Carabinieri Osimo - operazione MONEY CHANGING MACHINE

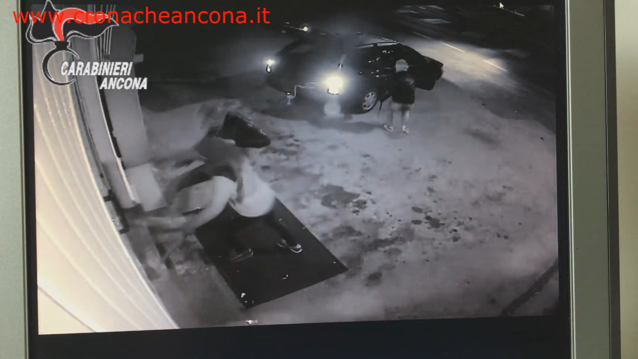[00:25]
Andavano a impossessarsi del contenuto del slot vaccino oppure delle apparecchiature per il lavaggio di sensibilità.
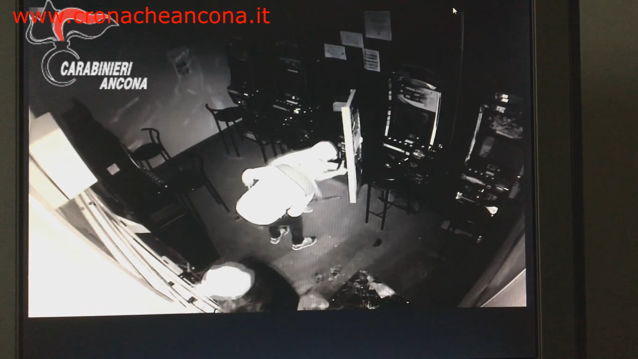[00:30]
Per svolgere questo tipo di attività si sono avvalsi anche dell'utilizzo di alcune autovetture fumate che rubavano in altre aree del territorio non solo della provincia di Alcuna ma anche della provincia di Mitrofe e nella fascia oraria tra 22 e 03 e 04 portavano a compimento questi
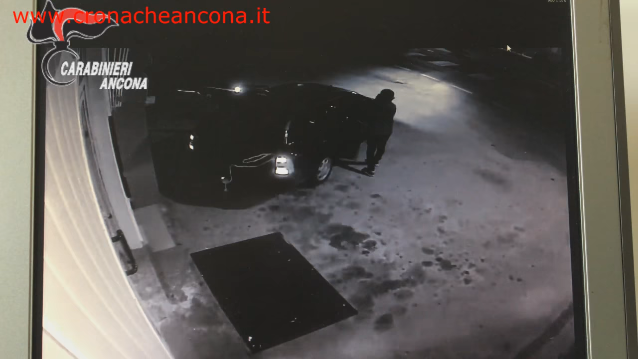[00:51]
eventi delitosi nell'ambito del territorio provinciale.